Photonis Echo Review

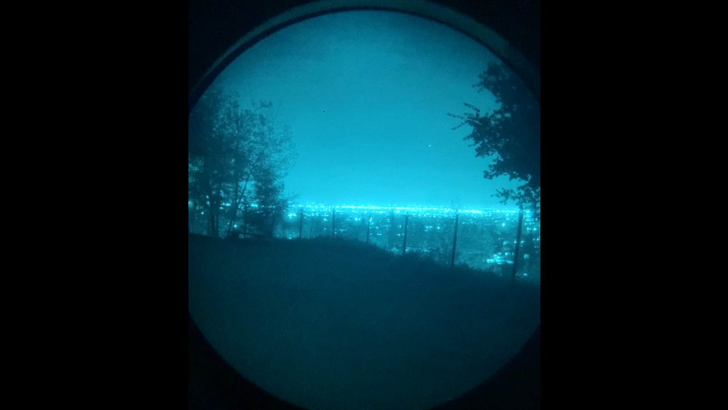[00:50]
to do really well in urban environments where there's a lot of ambient light a lot
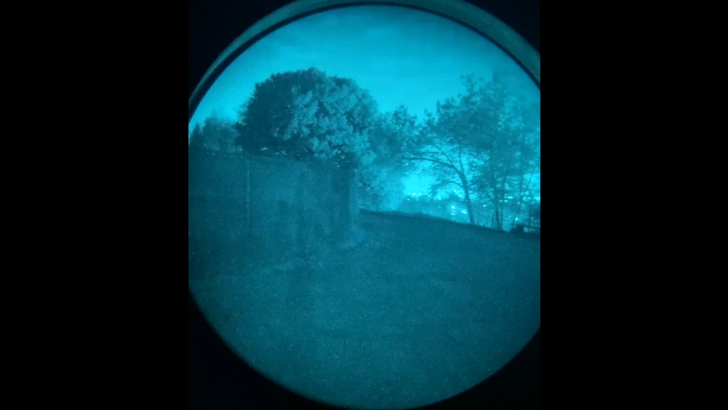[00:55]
of urban light and there's a lot of light pollution um i noticed that
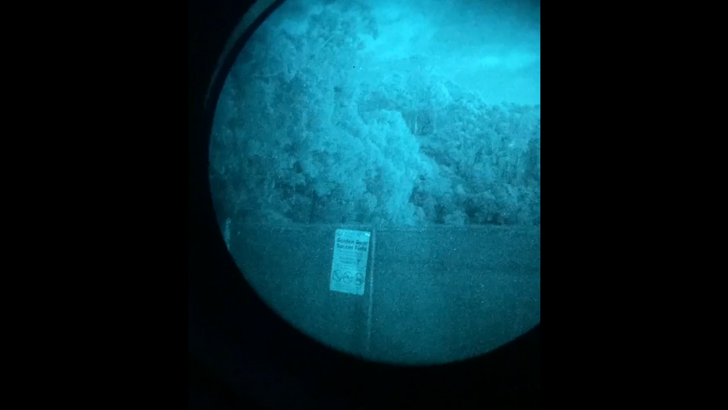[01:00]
it just performs a little bit better um when there when it's in complete darkness when there is no light at all you know it struggles um as
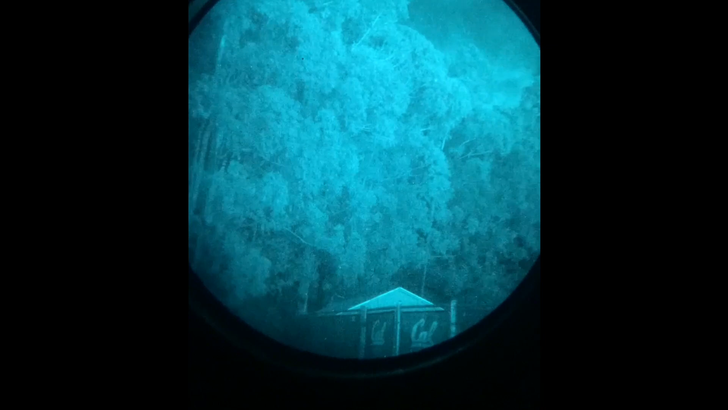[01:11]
you'd expect but man what i was really surprised by is the level of
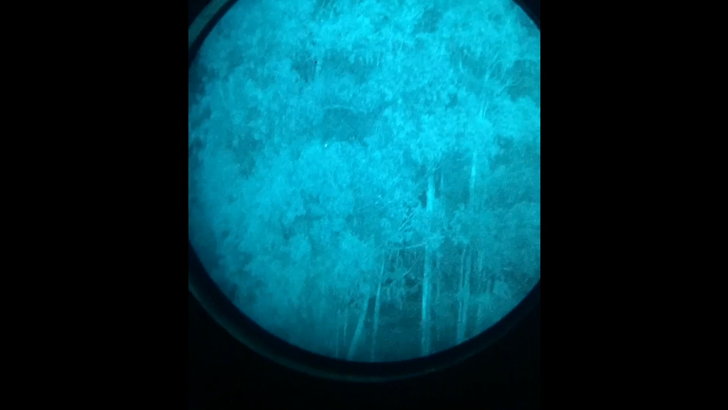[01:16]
detail and clarity that i was getting um
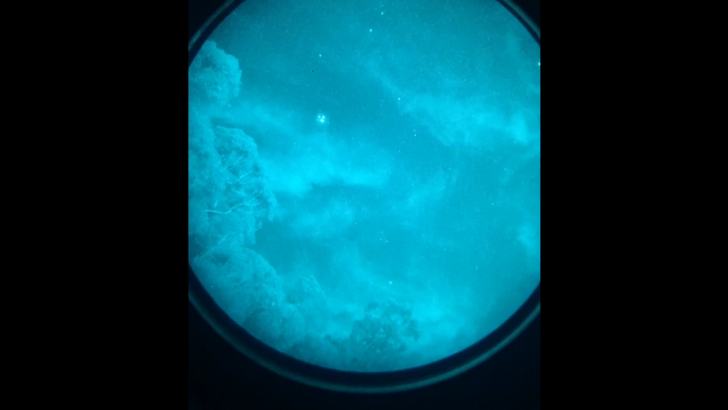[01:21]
and typically you know there's going to be a little bit of fuzziness you know what you see looking through a night vision tube is never going to be as detailed or as clear
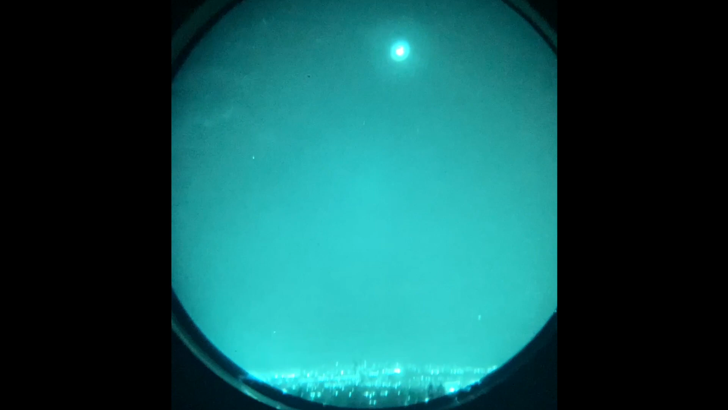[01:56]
not a lot of blooming even looking at city lights which is pretty impressive in fact it's
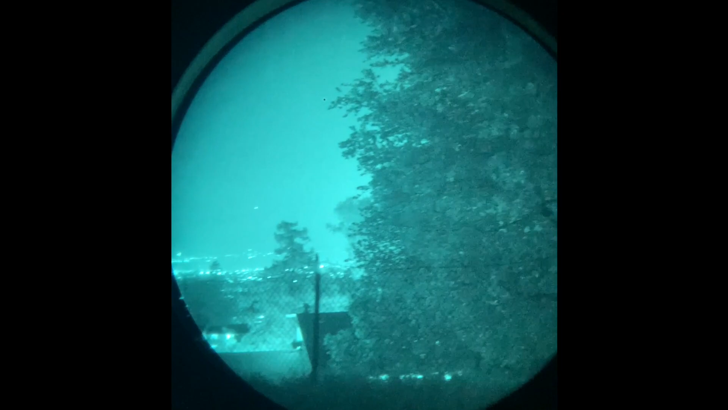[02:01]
kind of easier to pick up details like you can really see the uh the foliage and the leaves and the textures that's really cool that's really cool
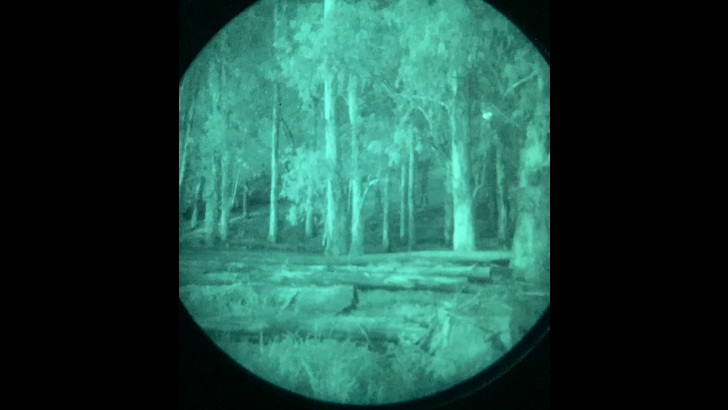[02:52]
which is really nice you know especially uh using this for what i was using it for which is primarily night hikes you know just observing surveillance hunting things like that it's it really
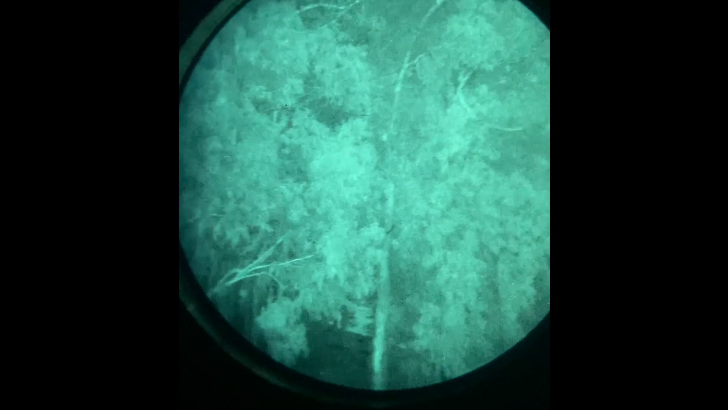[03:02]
excels obviously we all would want an l3 tube but
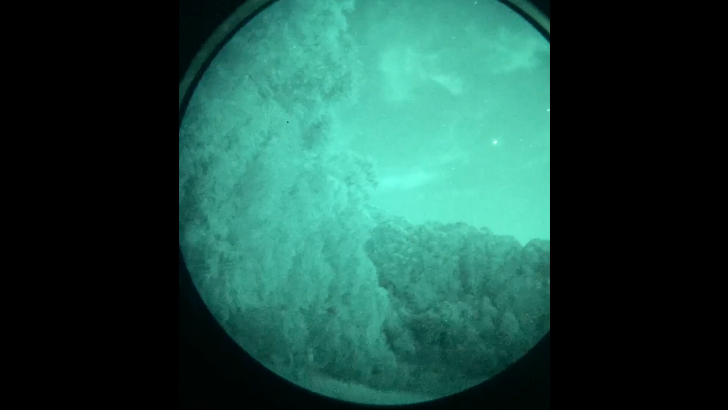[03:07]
it that an l3 tube is also like almost twice as much as a
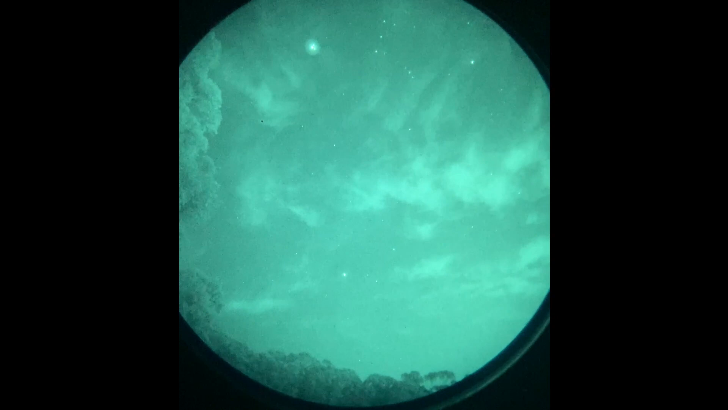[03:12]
uh photonis echo tube and it performs like i don't know
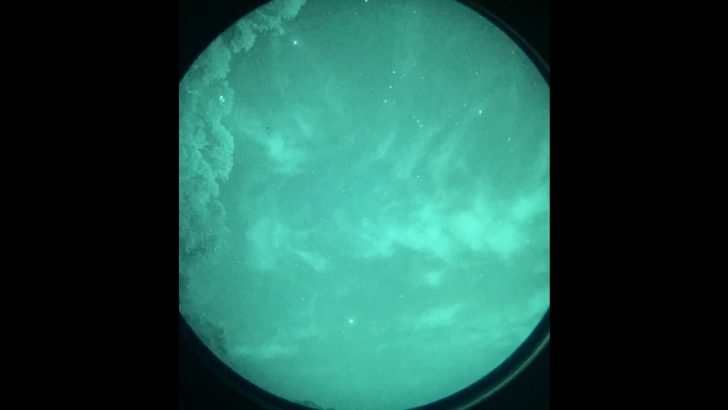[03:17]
like 70 at least 75 percent
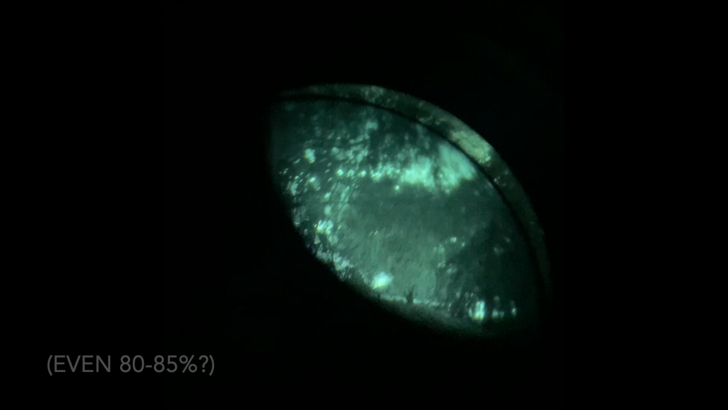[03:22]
of like an l3 tube and that's pretty dang impressive you
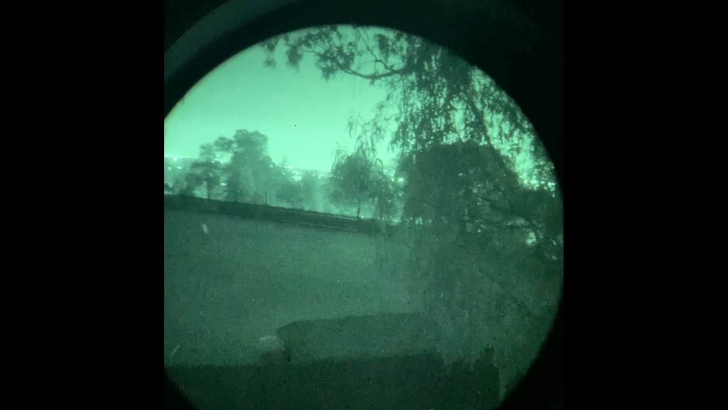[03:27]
know and i would say it's probably a little bit more but from my experience i'm very impressed um with the photonis tube and
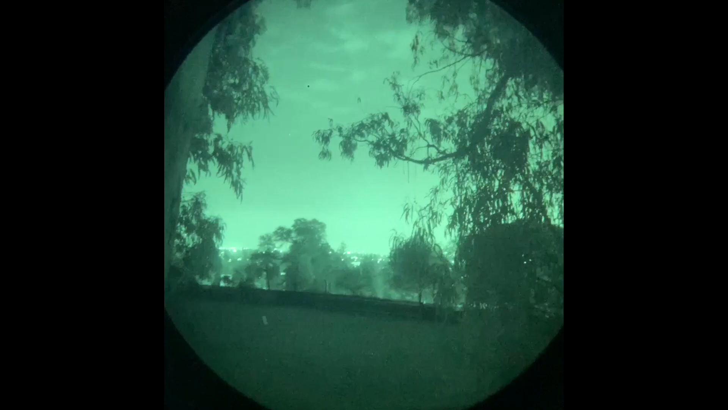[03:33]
you know i am just
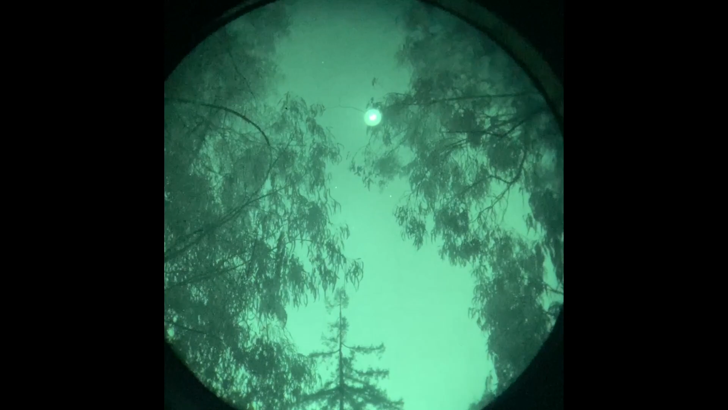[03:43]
i would highly recommend it however i would say that you know because it is a gen 2 tube and because
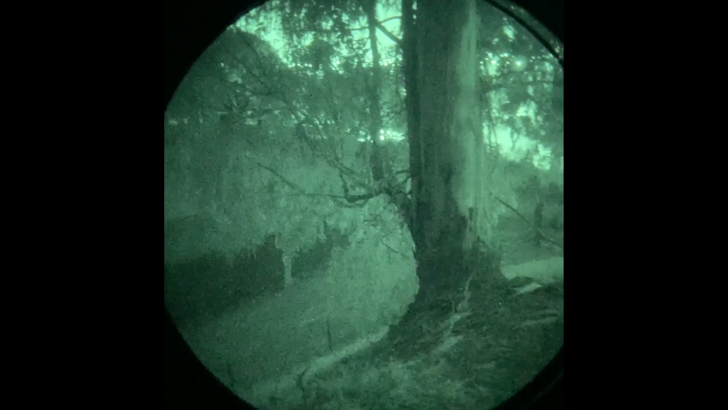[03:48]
it doesn't perform as well as like a gen 3 tube what i would recommend is
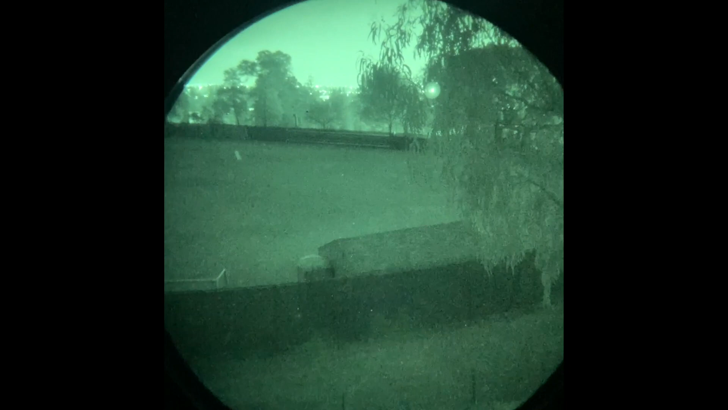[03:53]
is definitely trying to get binos um there's just going to be more information for your eyes to kind of process and so um if possible i would definitely recommend getting
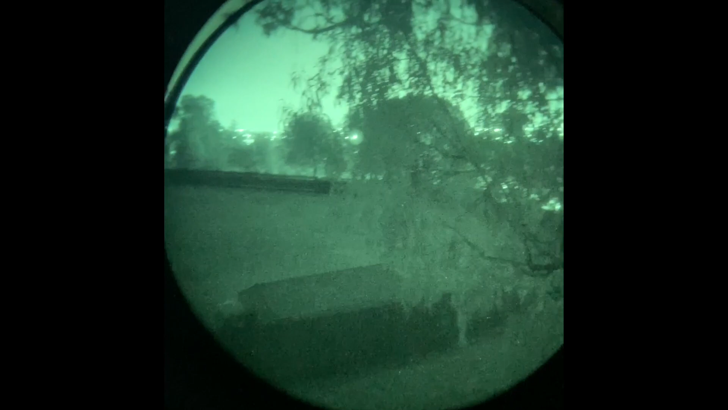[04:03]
uh binos especially because they're going to be considerably more affordable than an
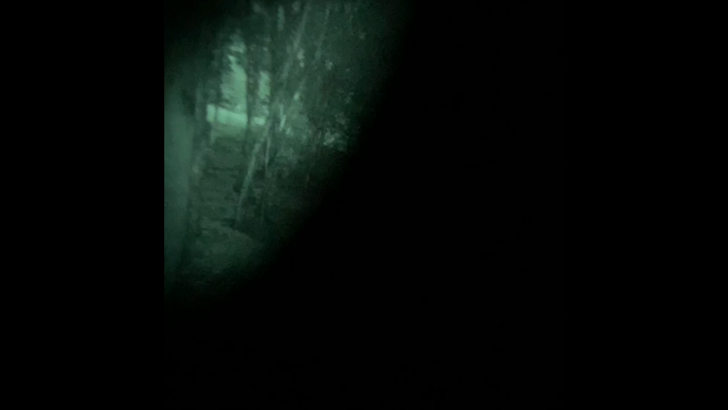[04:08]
l3 tube setup but yeah um very impressed